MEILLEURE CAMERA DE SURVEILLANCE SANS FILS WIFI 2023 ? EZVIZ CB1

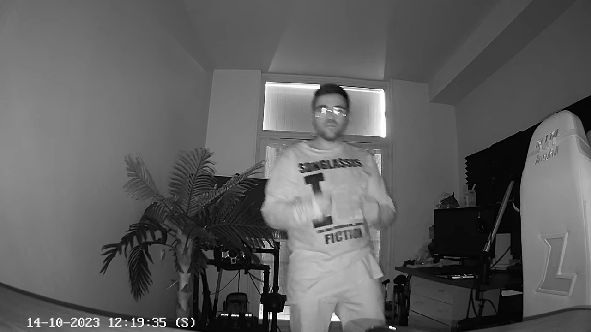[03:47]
La caméra est capable de voir dans le noir total puisque l'objectif est équipé d'une vision nocturne. Ce qui vous laisse vraiment une vision très claire dans la nuit sans aucune autre lumière.